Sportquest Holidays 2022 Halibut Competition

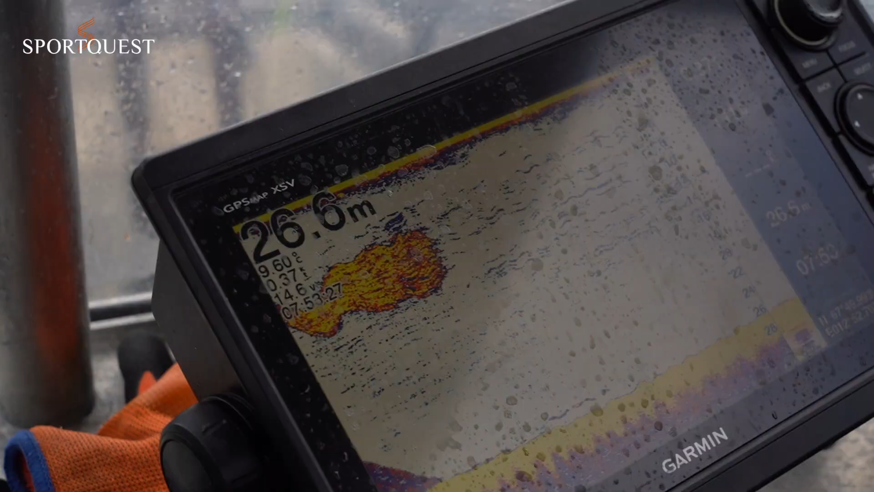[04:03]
On screen: depth 26.6 m
both on the surface of the water and the fish finder,